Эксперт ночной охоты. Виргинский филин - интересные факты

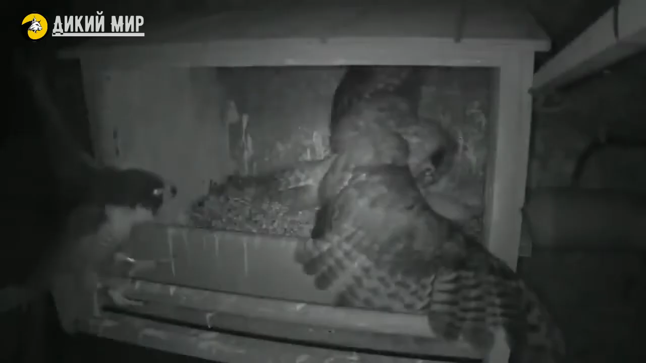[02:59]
опасный для других птиц и животных, не может защитить своих детей от филина.
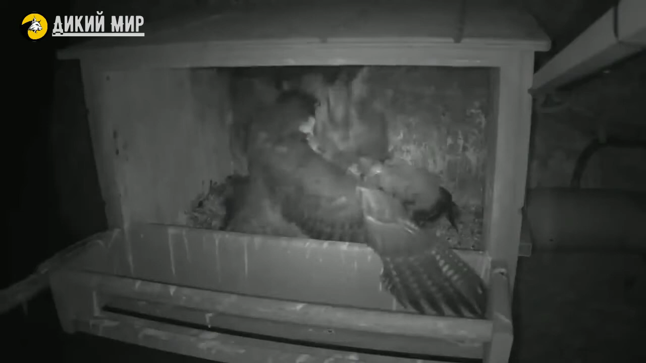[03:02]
Но бывает и наоборот, когда на филина нападают другие птицы.